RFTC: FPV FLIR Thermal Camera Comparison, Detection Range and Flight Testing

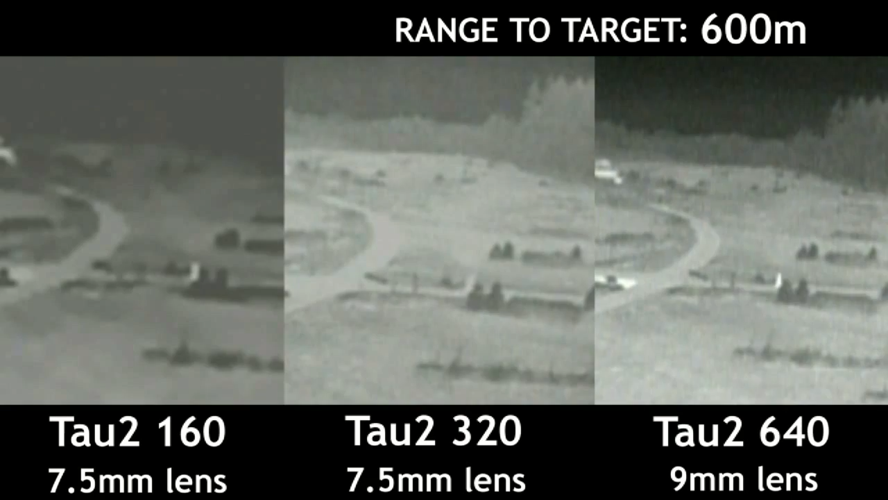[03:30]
All three of them are operating at 30 hertz, meaning they produce 30 frames of video per second. We'll just let this roll in real time, so you can decide how each camera performs for yourself. I'll be the solitary heat signature at the base of the tree line on the far side of the park.
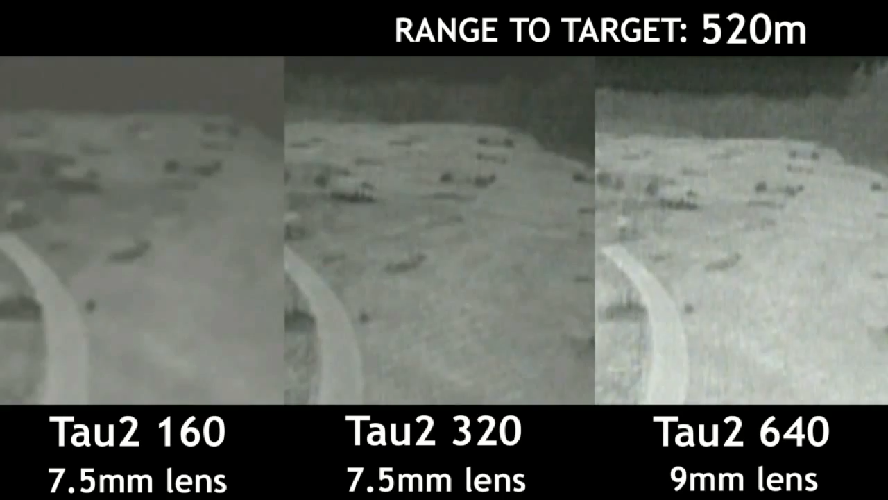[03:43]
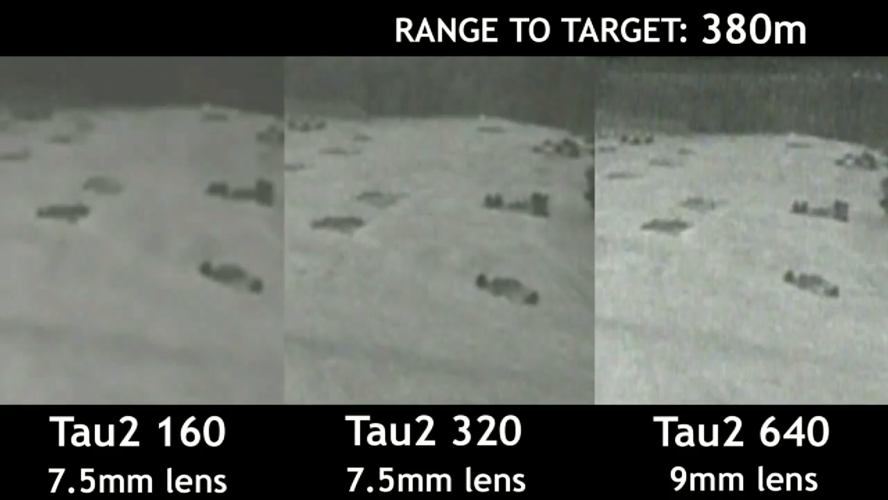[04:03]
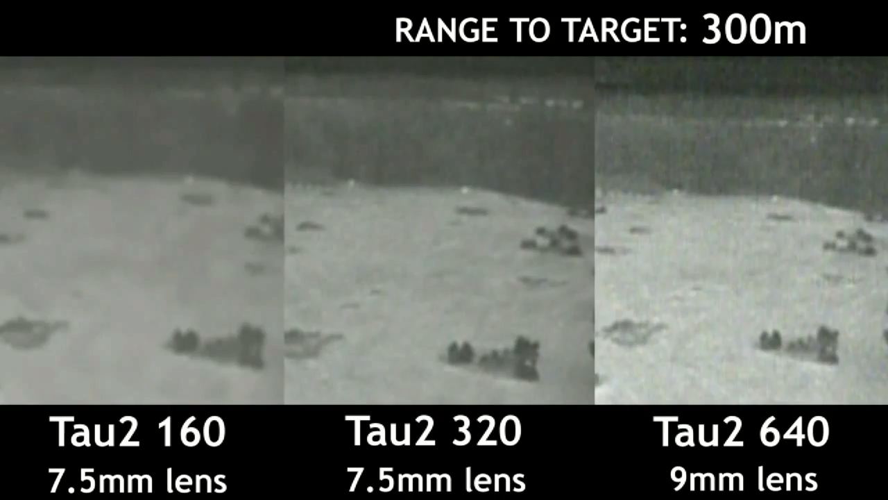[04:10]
Now that you can clearly see me on all three cameras, let's talk about detection ranges. Along with an expert from FLIR,
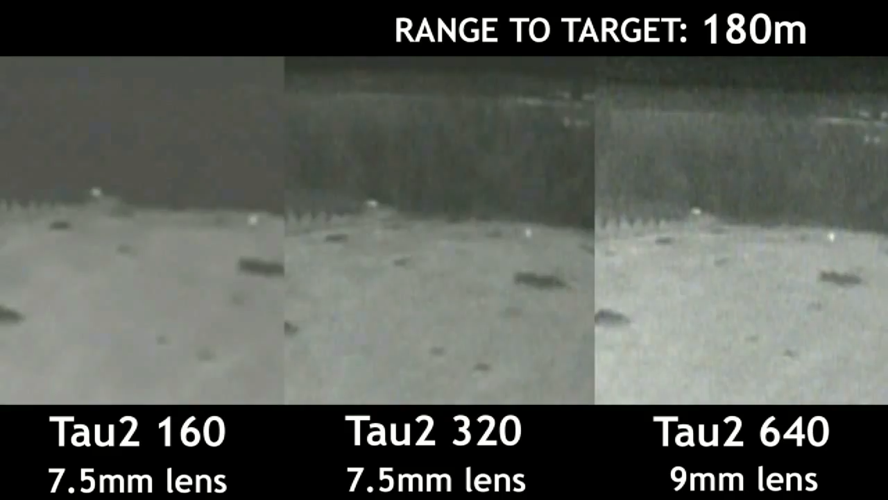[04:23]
we determined that you could pick me out on both the 320 and the 640 at about 500 meters.
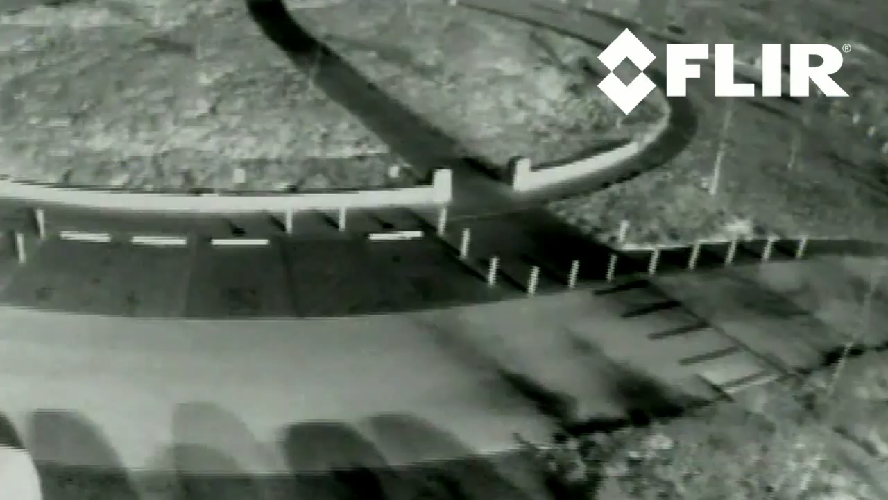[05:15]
I'm flying now with the 324, and as you can see, I'm flying over the circular structure, and it's quite clear. I mean, there isn't a problem to fly with this camera at all.
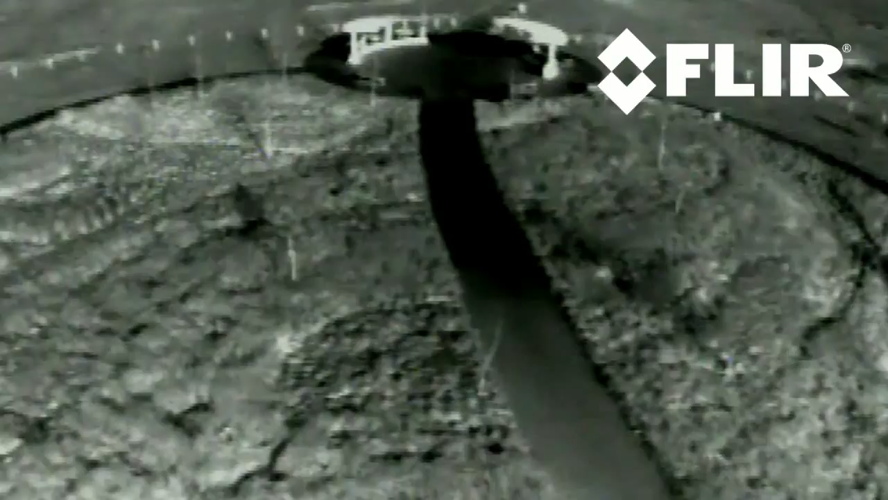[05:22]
Had a bit of wind today, so I'm moving forward against that.
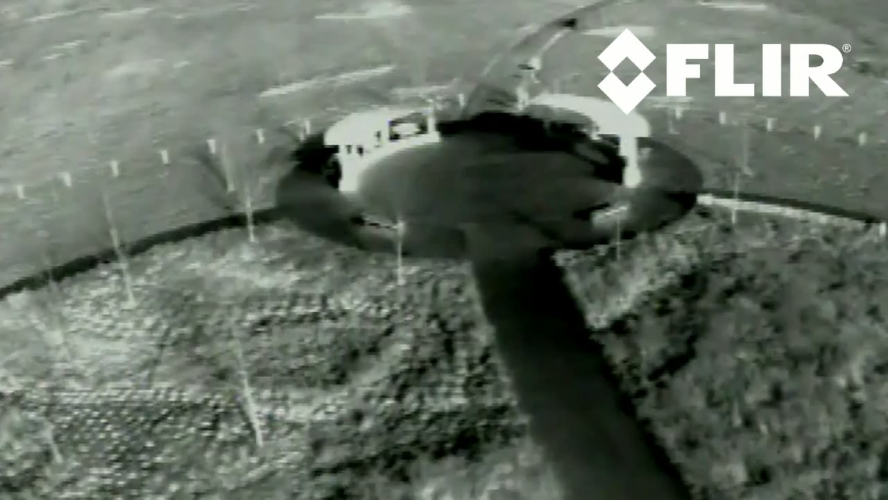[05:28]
I'm moving up on this small circular object. I'm going to scrape off a bit of altitude, and as you can see, you can see those benches. You can see all the individual limbs on those trees.
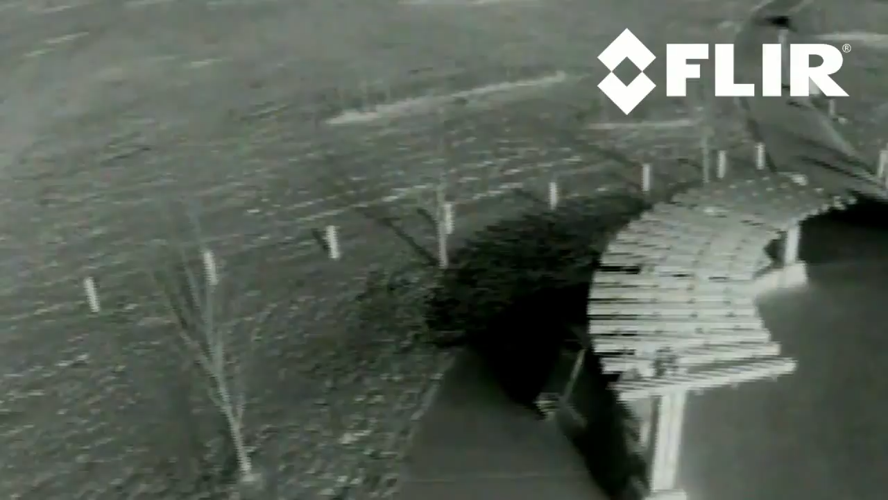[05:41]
You can see the details on this trellis work.
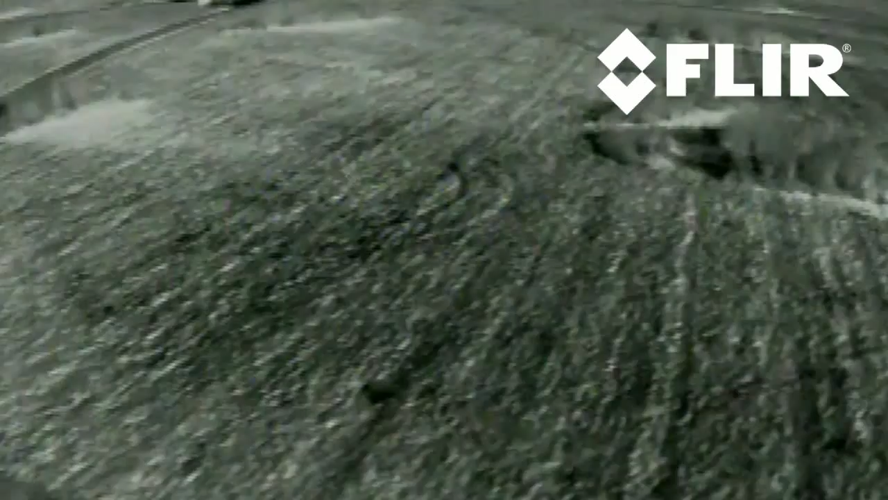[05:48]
So yeah, the 320 with the 7.5 lens is extremely flyable. This isn't a problem at all.
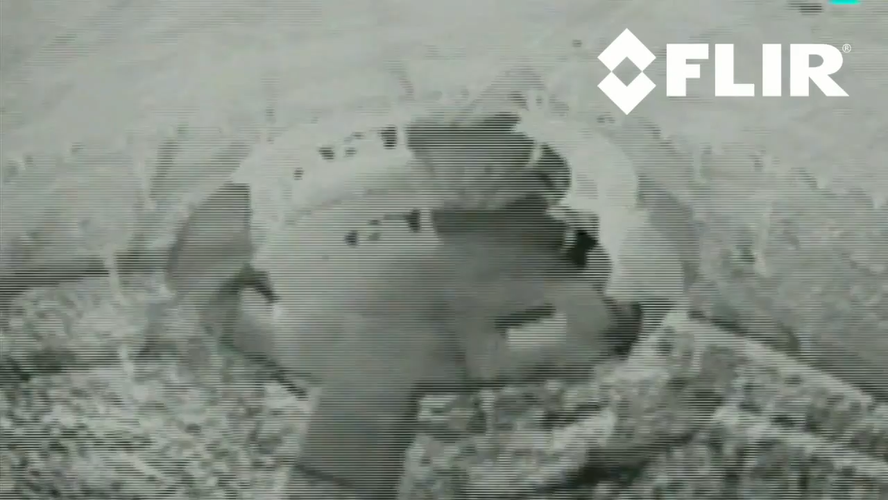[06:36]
So this would be serviceable, but I wouldn't...
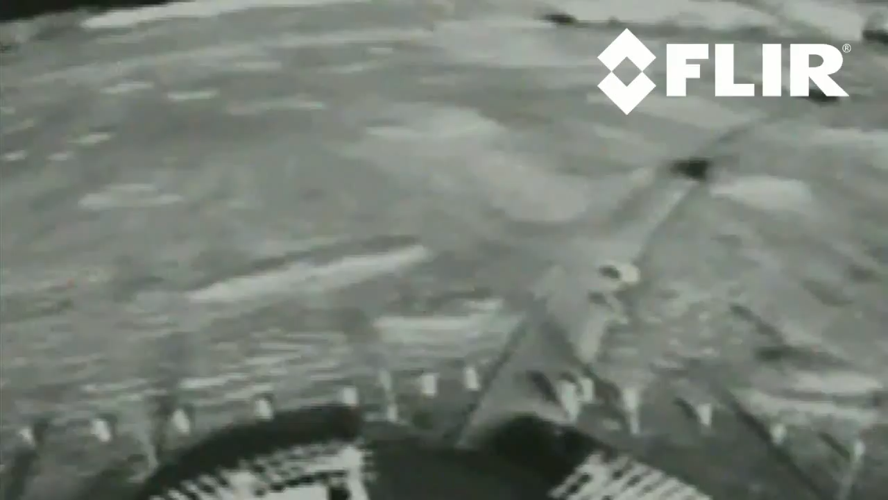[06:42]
if I had a choice between this and like a 320 or a 640, I'd definitely reach for the higher resolution camera.
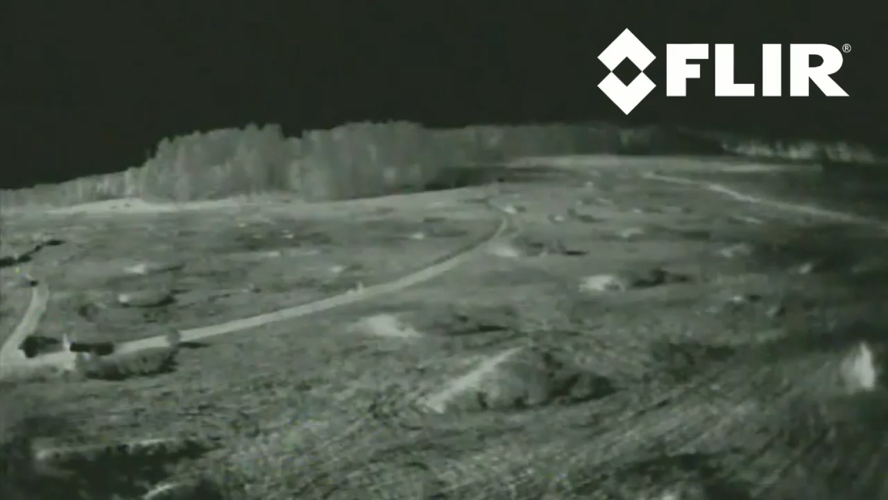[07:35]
It's very good for situational awareness. I can see someone on the path right now walking their dog,
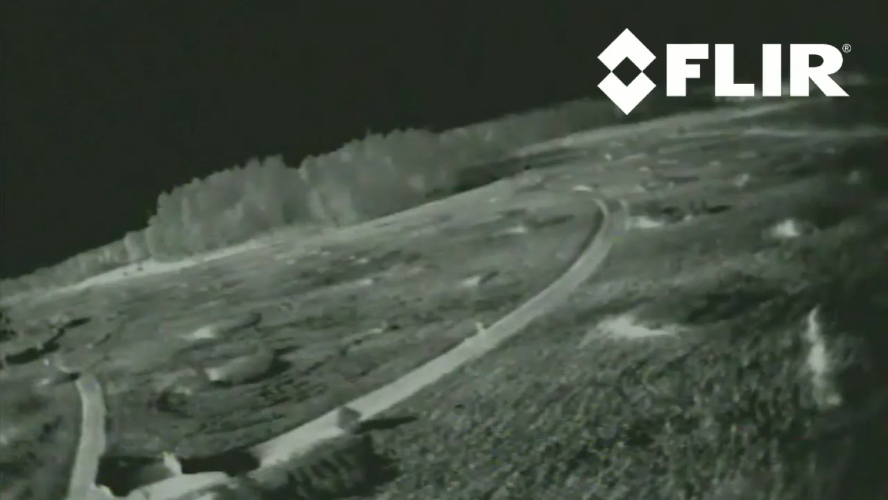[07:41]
but it's not as easy to discern as it was with their lens. I feel like I'm flying a lot closer to them. And it's... honestly...
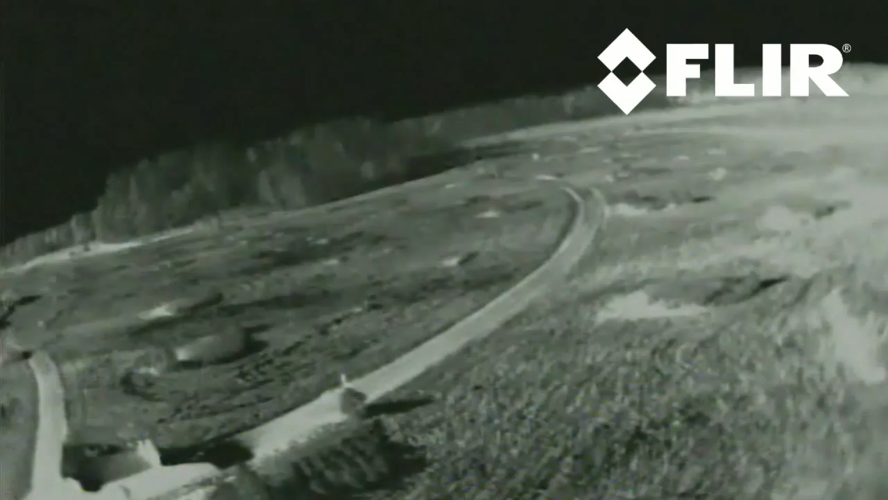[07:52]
given the, uh, it's almost identical to that of the GoPro.
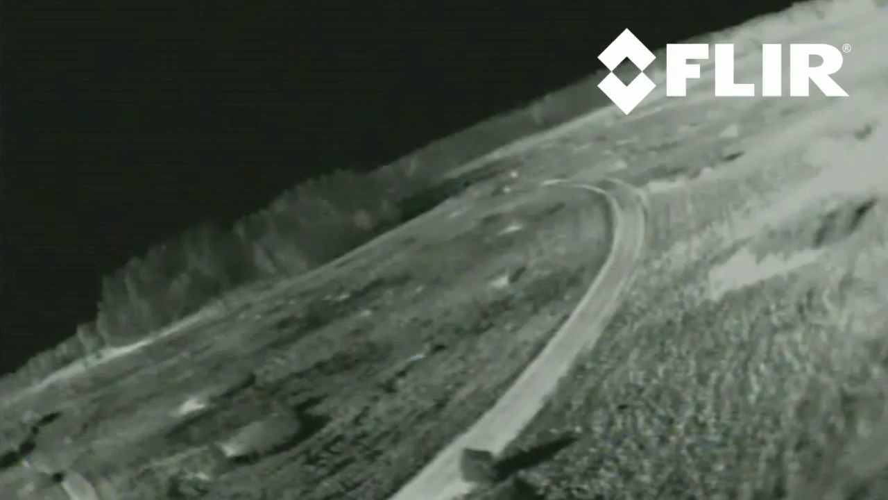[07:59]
It's really strange. It's got a little more vertical resolution, but that's about it though.
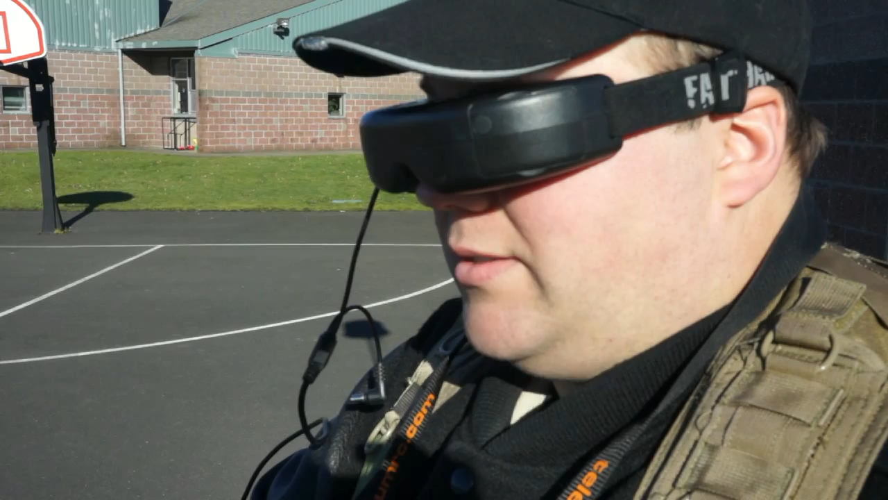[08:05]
As we go back and forth, the path is exactly in the same spot for both cameras. All right, so bottom line, where does that leave us? Which camera is right for you?
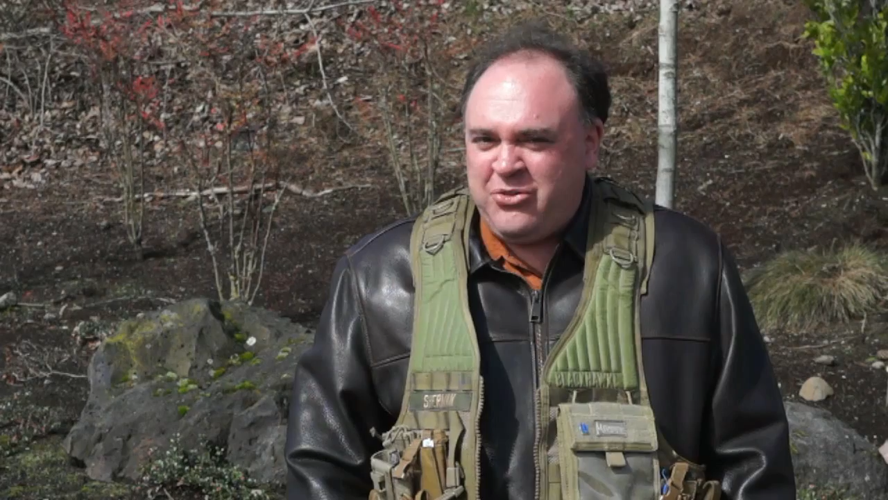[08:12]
Well, if you've got all the money in the world, go ahead and get the 640. It's got the highest resolution.
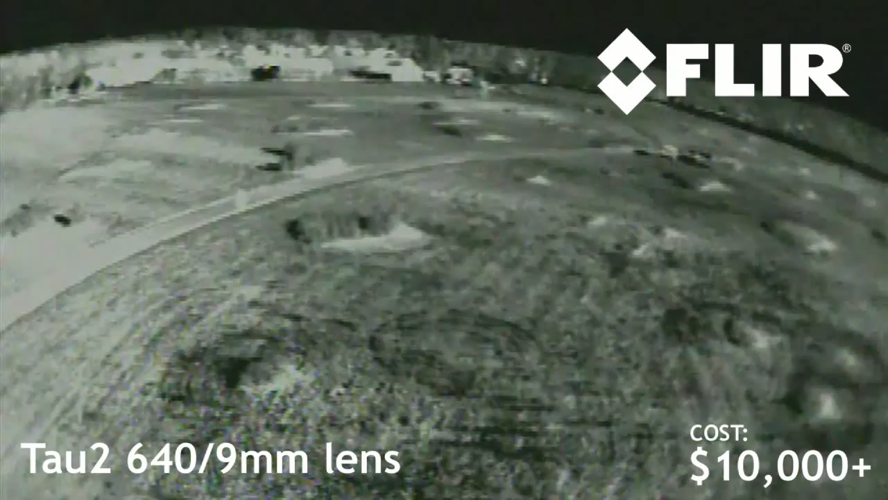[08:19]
It's going to give you the best results under all circumstances. However, it's a little over 10 grand, so be prepared to shell out for that. For many of you, I suspect that the 320 is going to end up being a workhorse. It costs about six grand less than the 640 at just a little over $4,000.
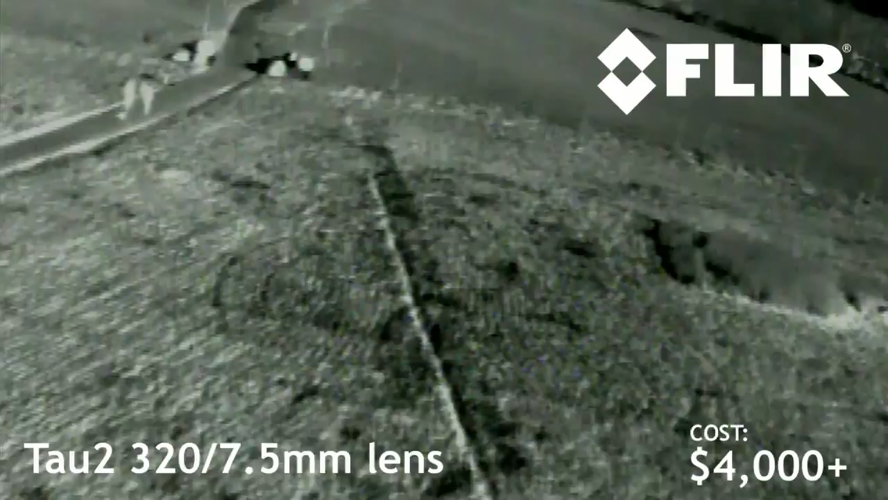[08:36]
And as you can see in our testing, it works very nearly as well. The detection range is basically the same, and it gives you plenty of detail to fly by.
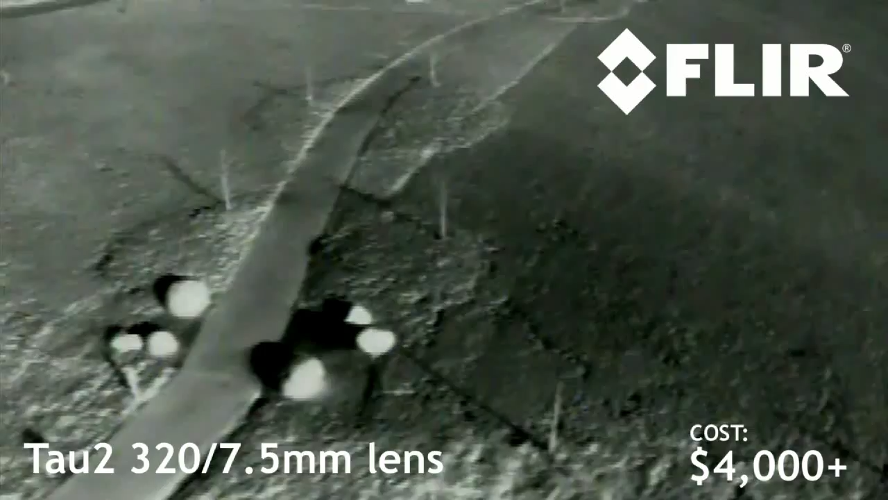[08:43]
If you're scraping together every single penny,
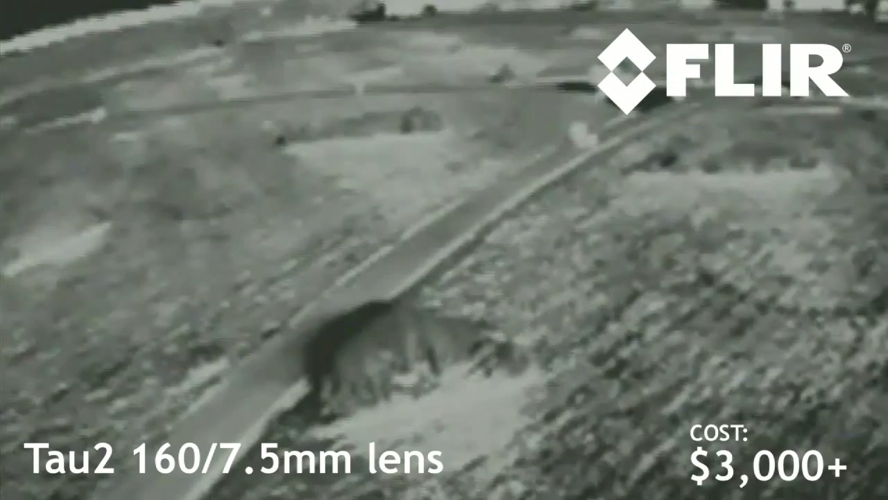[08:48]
and your mission requires a thermal imaging capacity, go ahead and get the 160. It sells for a little over $3,000.
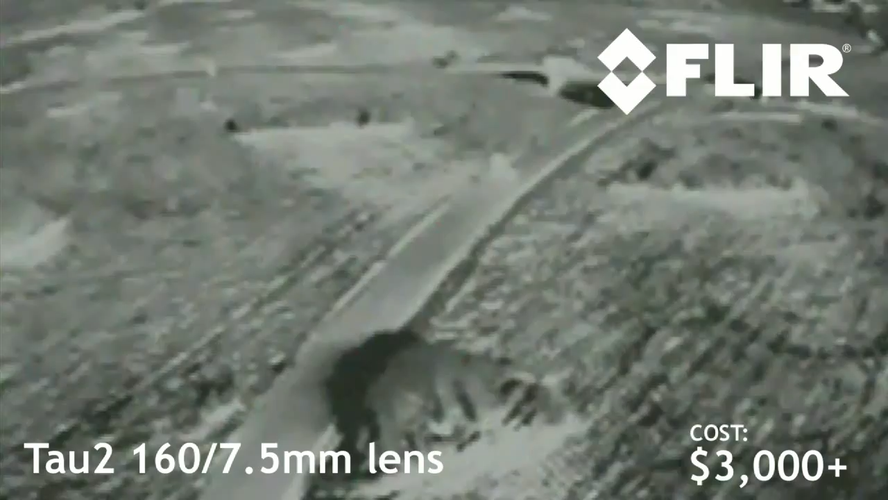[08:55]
However, if it were me, I'd go ahead and save up the extra $1,000 and get the 320. It's just that much better.